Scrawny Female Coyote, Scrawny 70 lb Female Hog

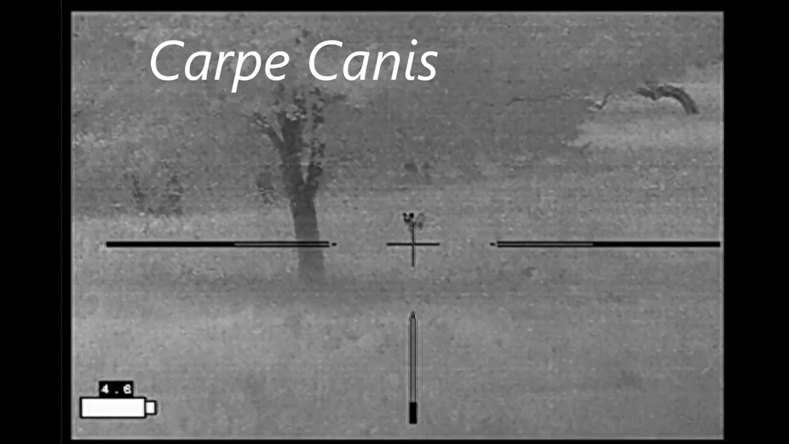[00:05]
When hunting up at Elk Springs Ranch in St.
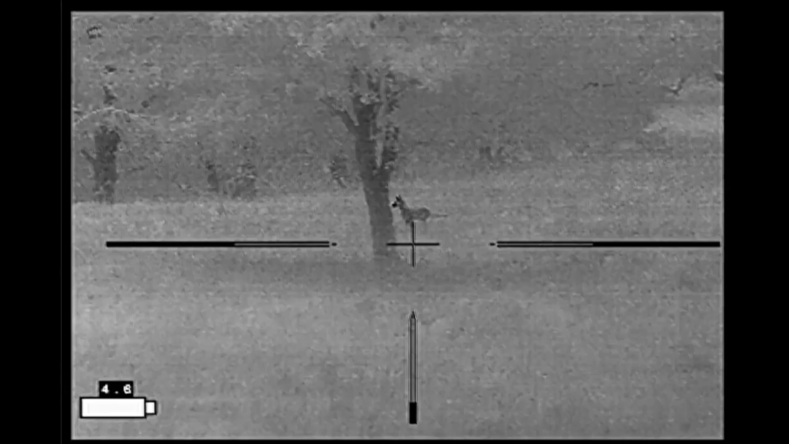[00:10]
Joe Texas, I was waiting on hogs when I spotted this fox coming in. It hears a deer snort down in the valley and goes to check it out.
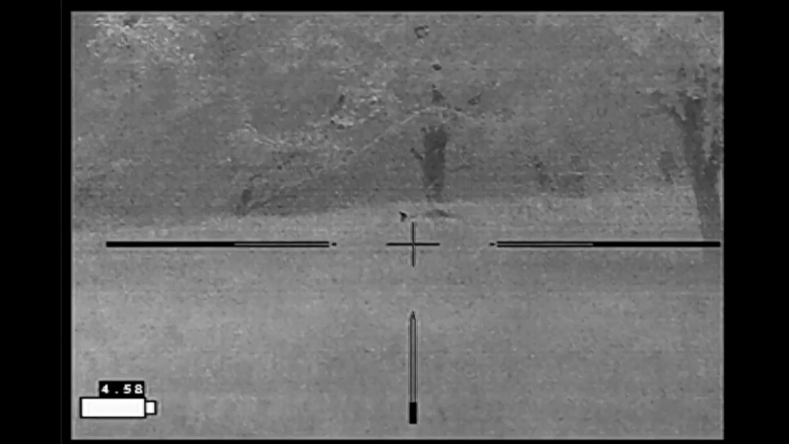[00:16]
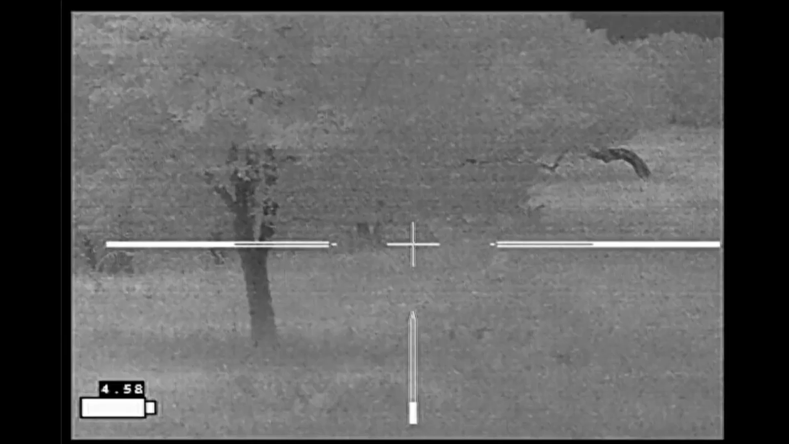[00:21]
As it's checking out this deer comes out of the valley and stops right there.
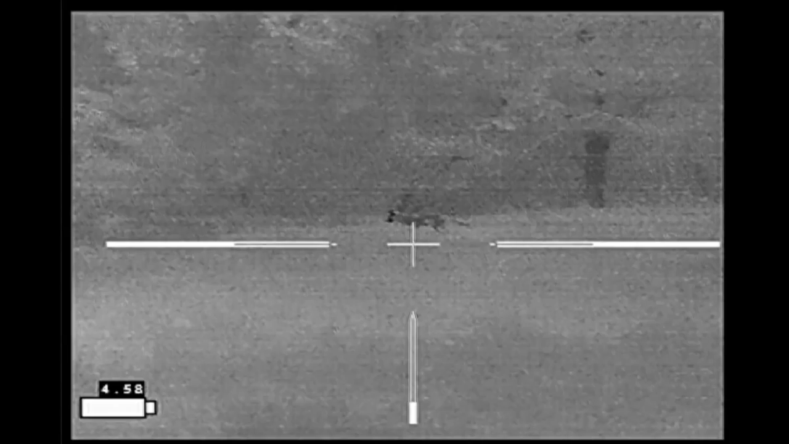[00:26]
The fox continues to check out the action below, and I think a hog's coming up at this point.
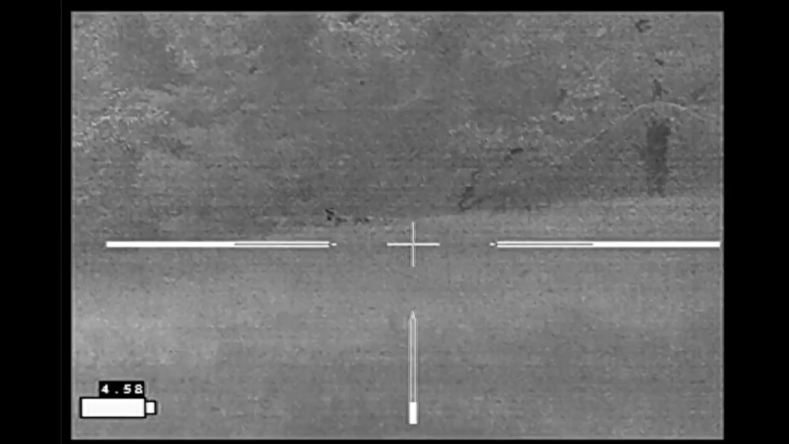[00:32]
There's the deer hiding behind the brush.
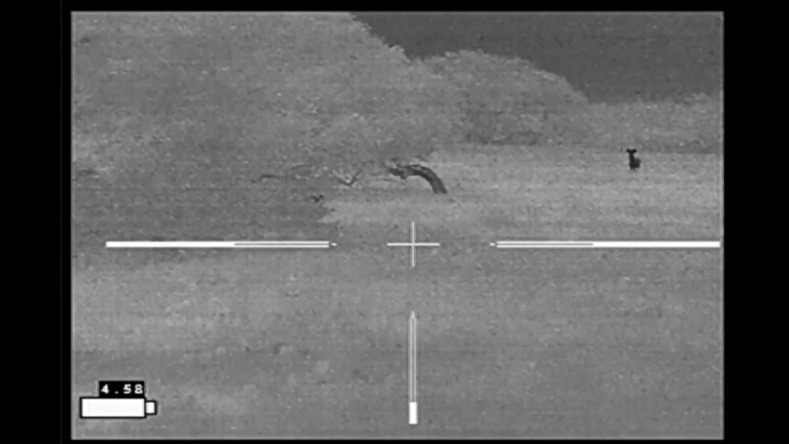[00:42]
He finally gets spooked out and takes off.
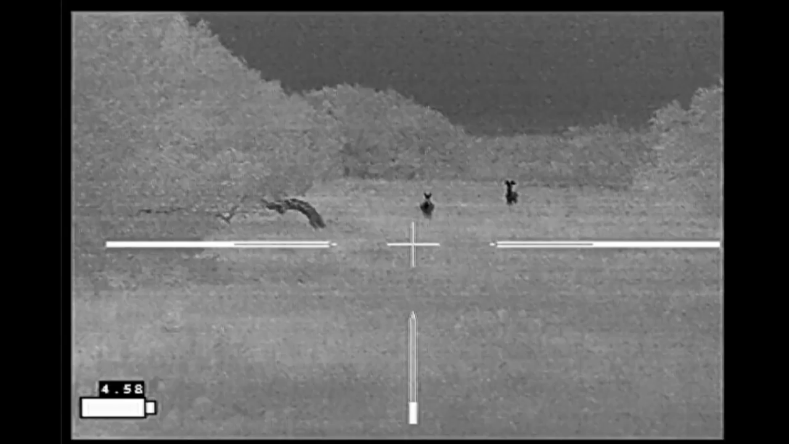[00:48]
A couple minutes later, here comes the coyote.
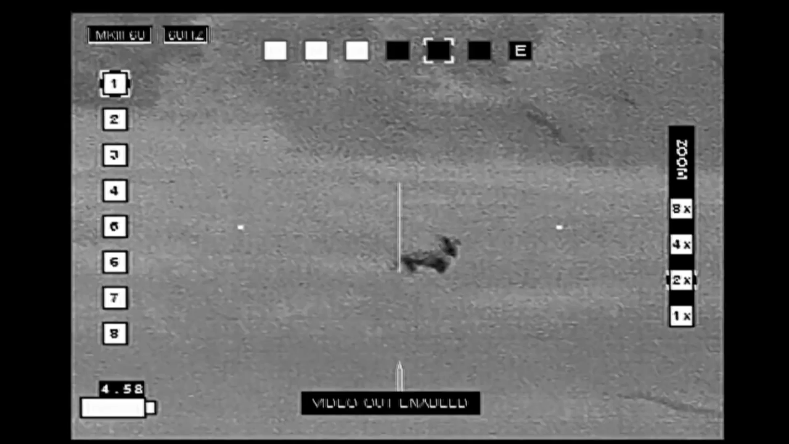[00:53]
At this point, I'm not sure it's a coyote. It's very small in size, very skinny.
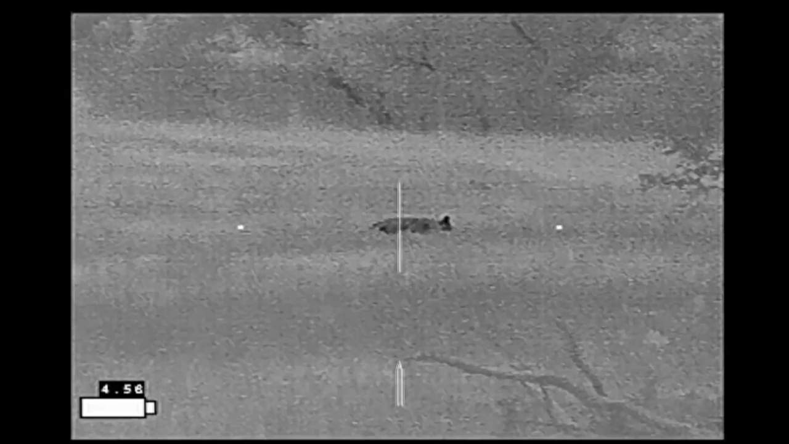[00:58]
So I've been watching it for about four minutes now and it's made its way across the pasture. It's in a low area where previously there were deer, so I definitely don't have a shot here.
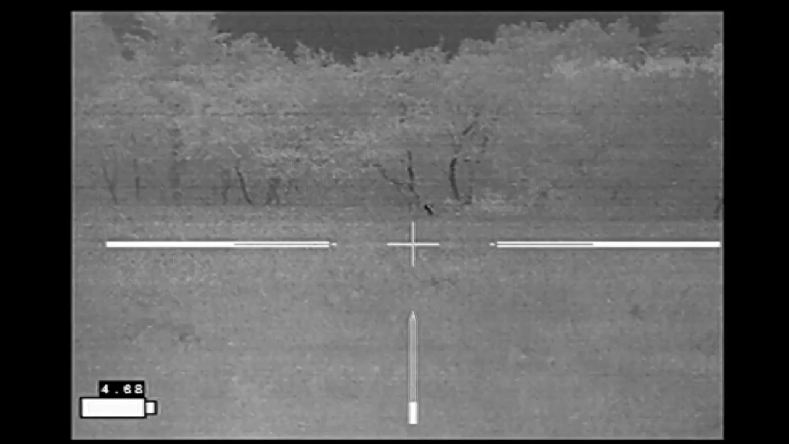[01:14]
So I call to it, and it takes a couple minutes, but it finally gets close enough where I think I have a good shot.
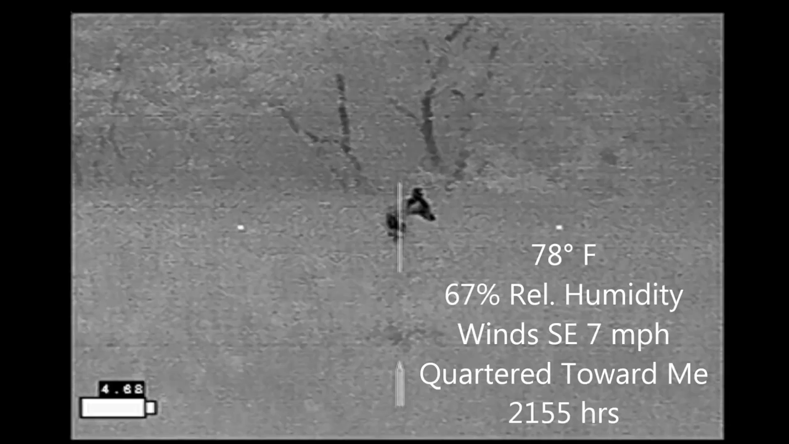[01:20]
At this point, I'm still waffling a little bit about whether it's a coyote or if it's a large fox.
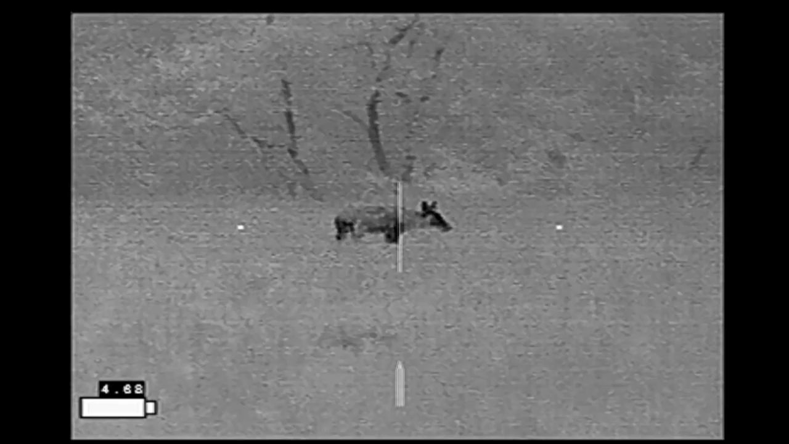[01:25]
And here I decide it's a coyote.
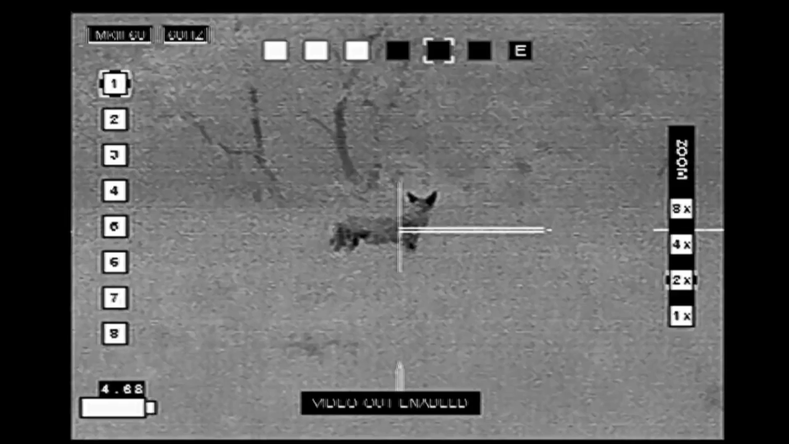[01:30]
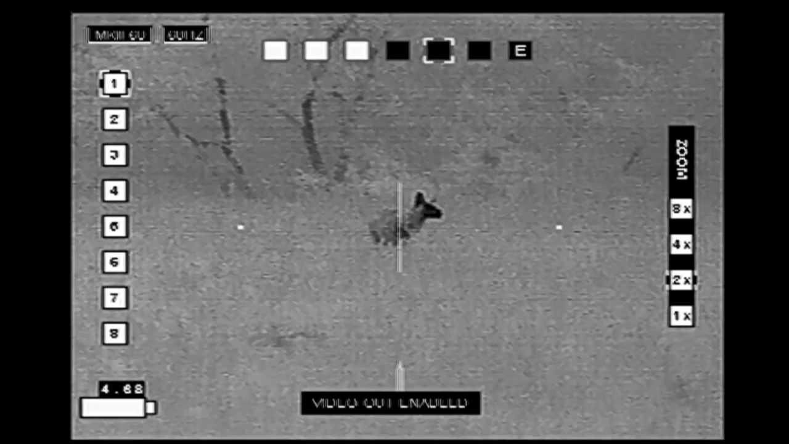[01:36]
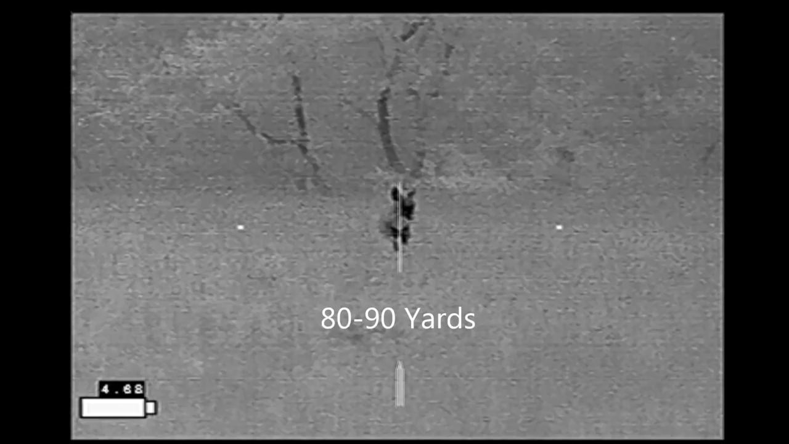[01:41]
So I hope it'll come a little bit further and then decide to go ahead and take the shot.
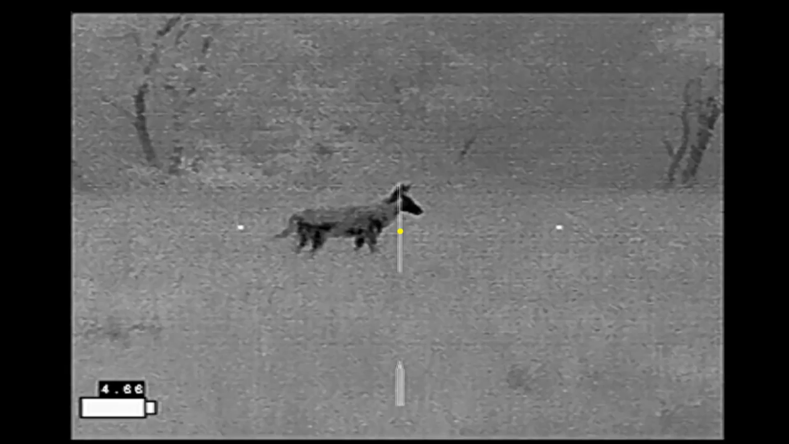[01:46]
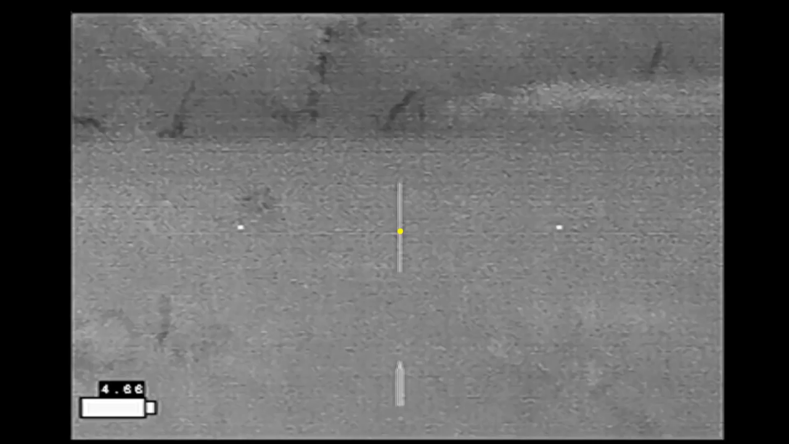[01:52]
It manages to run a short distance before collapsing.
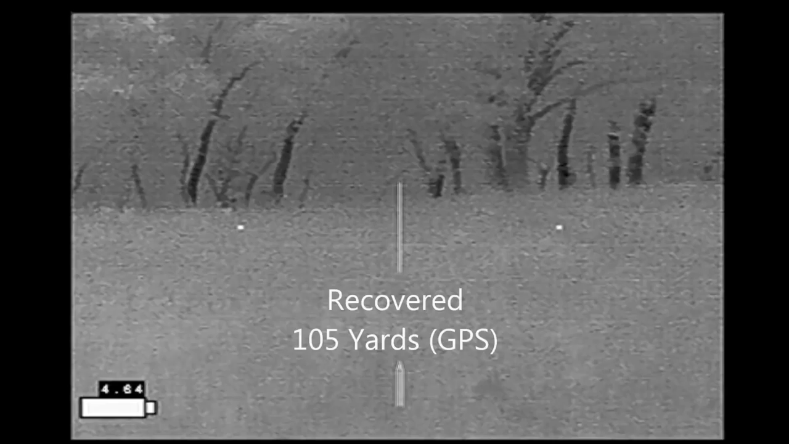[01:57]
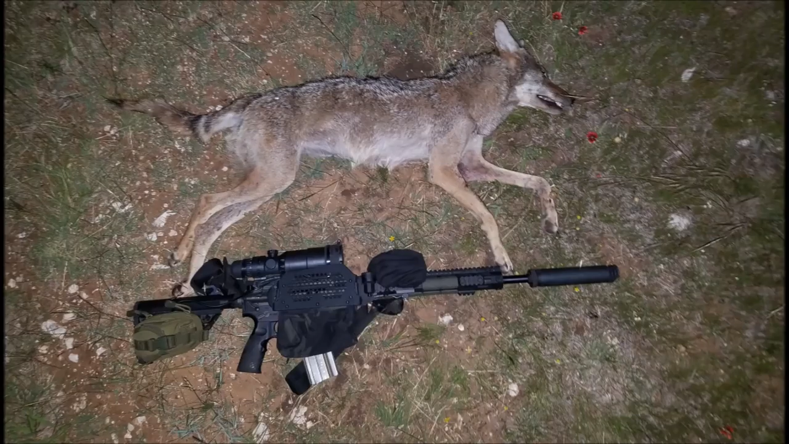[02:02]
Turned out to be a scrawny female coyote.
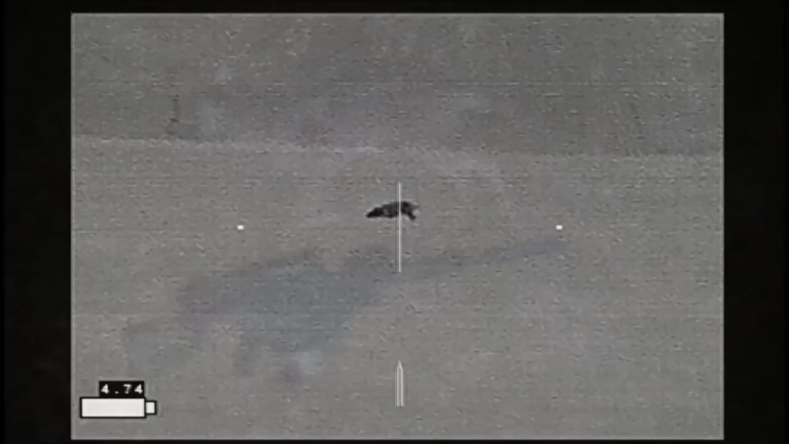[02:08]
And Carpe Seuss while checking on one of my other properties to buy this hog out in the field.
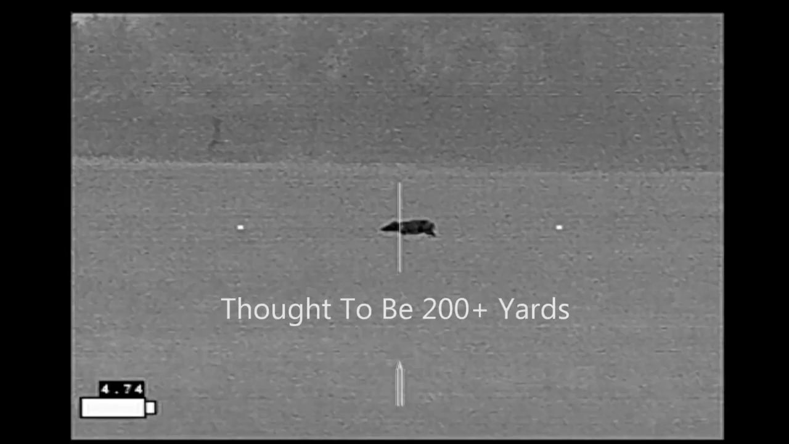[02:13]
Looks to be about 200 yards out. I'm thinking it's a medium-sized hog.
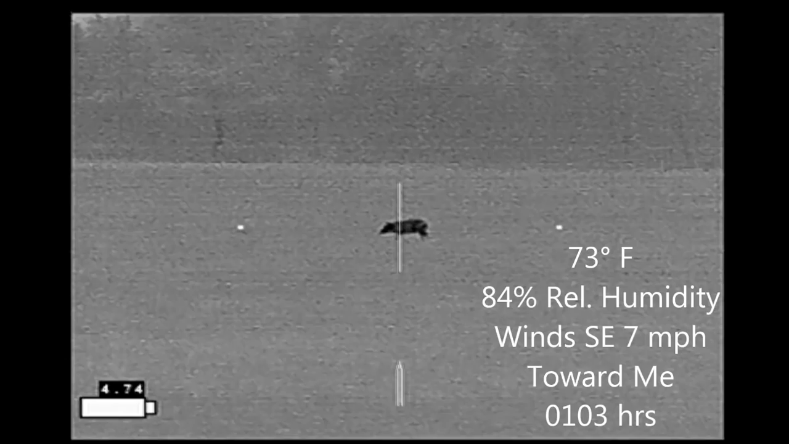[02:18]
At this point, I've advanced as far as I can get towards this hog without crossing over a fence.
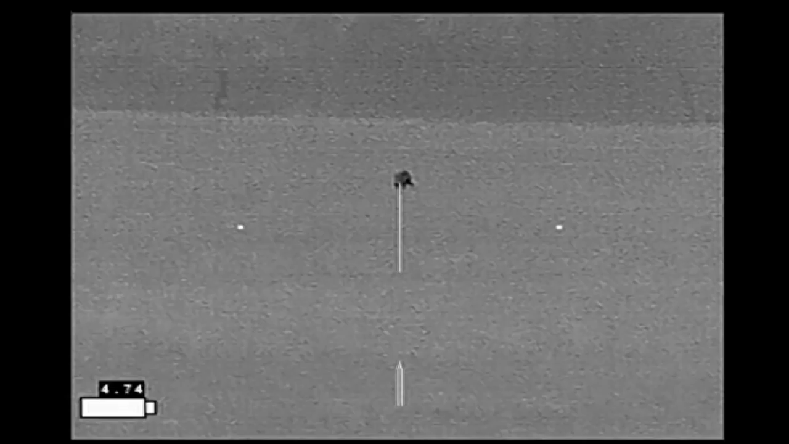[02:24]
And I don't have a way to get over this fence quietly.
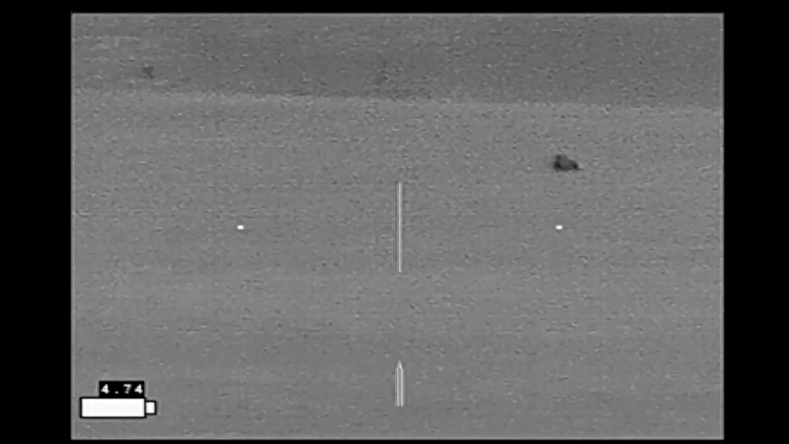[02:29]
I take a couple moments, try to get calmed down, settle on my sticks, not knowing this hog's more like 160 yards out.
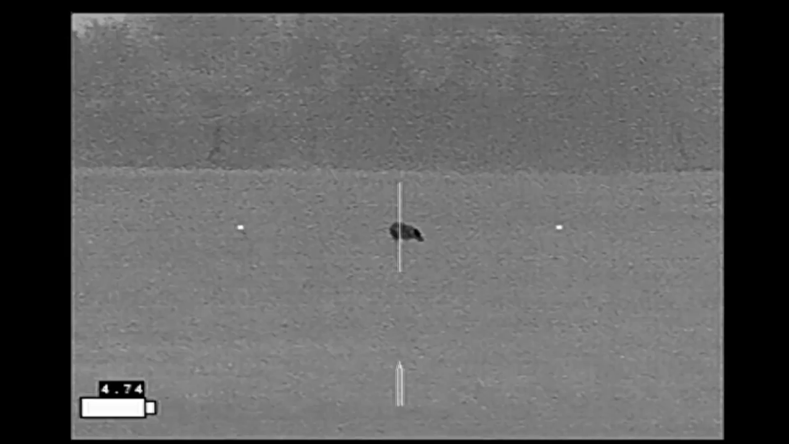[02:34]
I take my shot, and the hog takes off running.
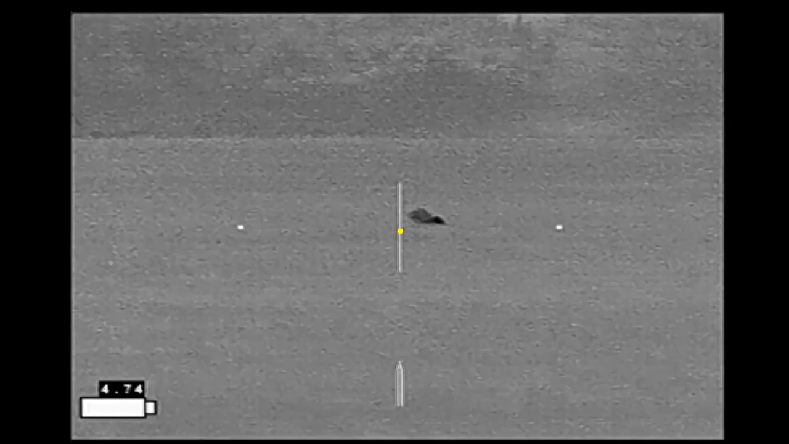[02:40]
I'd aimed high on the hog, thinking the bullet would drop. And it didn't drop as far as I thought. In fact, it hit pretty much where I'd aimed. The hog's down.
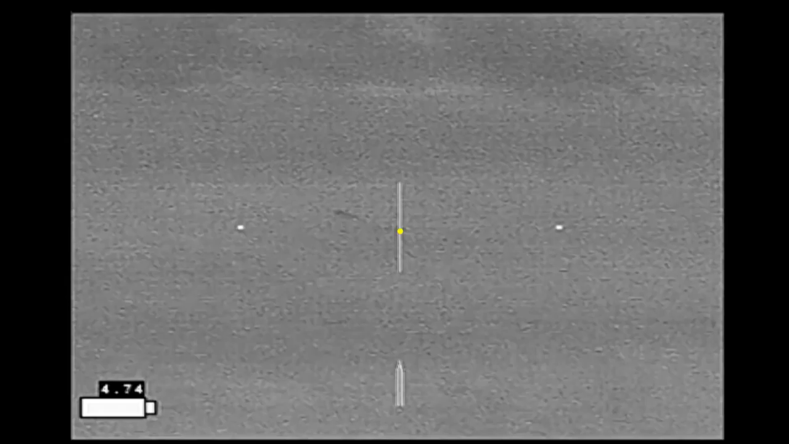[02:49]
I take a quality assurance shot.
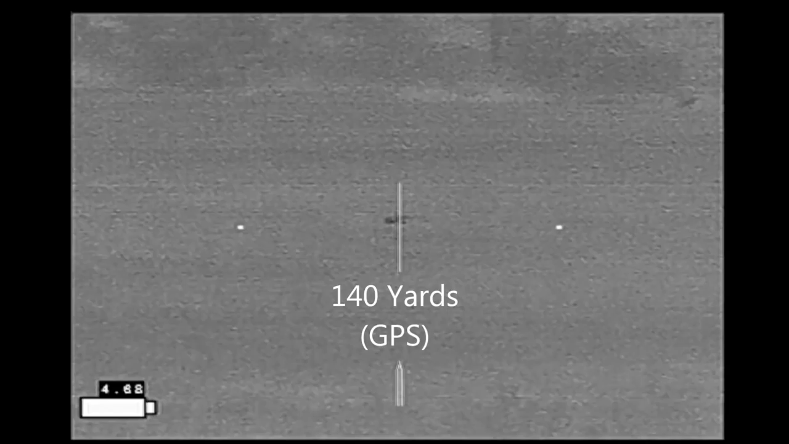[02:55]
And she ended up being about 140 yards away. With the camera off, I took two more shots as the hog failed the still.